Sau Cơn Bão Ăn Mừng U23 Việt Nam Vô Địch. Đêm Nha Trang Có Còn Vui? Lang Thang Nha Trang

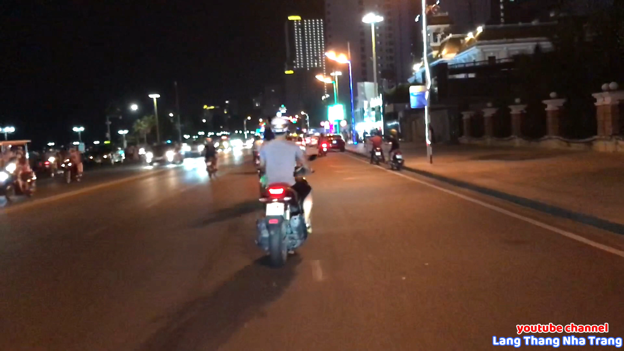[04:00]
Đoạn đường này thì lúc đi bão thì rất là đông, tuy nhiên thì những ngày thường cũng khá là đông luôn nha mọi người, chứ không hề thưa thớt đâu. Nha Trang mình là thành phố lên đèn rất là đẹp ha. Mọi người thấy là cái phía bên vỉa hè là lúc trước là có các cô các gì buôn bán những đồ ăn vặt khá là nhiều.
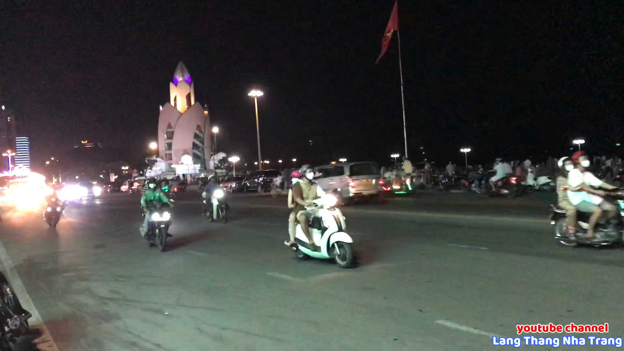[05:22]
Cái đoạn đường này là tập trung rất nhiều các khách sạn đó mọi người, và những cái tụ điểm vui chơi rất là hay, rất là thích hợp cho giới trẻ luôn. Mọi người có thể đến đây và trải nghiệm ha.